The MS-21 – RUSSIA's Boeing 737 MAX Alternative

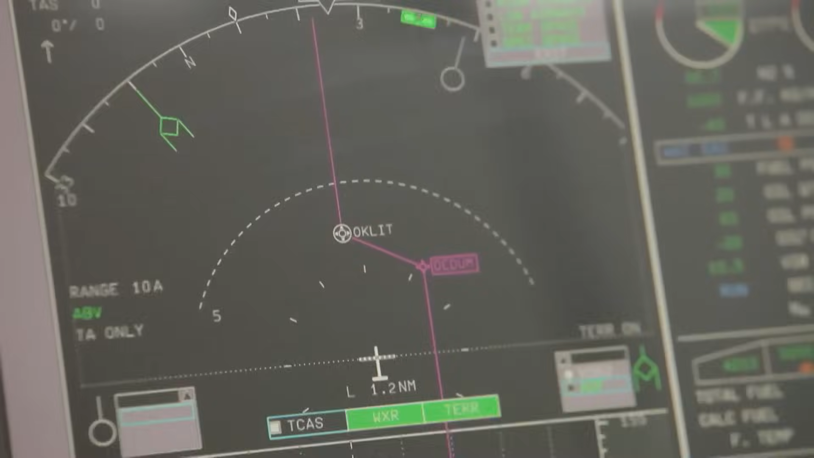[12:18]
It is used to debug the software, to stimulate various flight modes and to improve the operation of the entire airborne electronics.